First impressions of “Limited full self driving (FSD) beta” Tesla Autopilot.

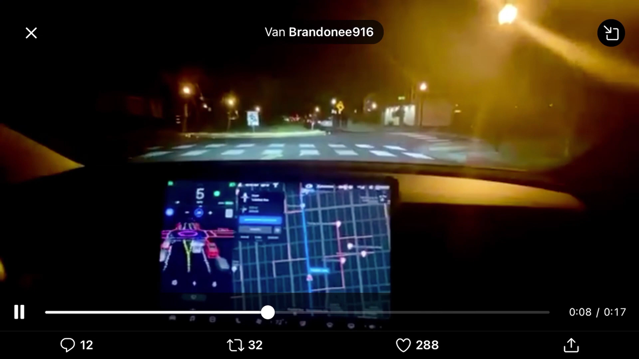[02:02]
Roundabouts are also automatically handled by autopilot now. Definitely a long anticipated feature, and quite an accomplishment. As much as
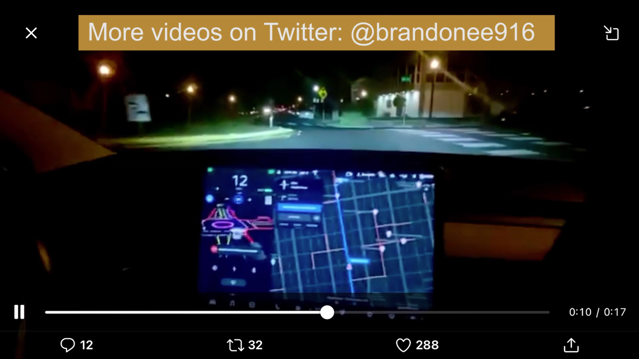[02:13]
possible, the auditory could have made it.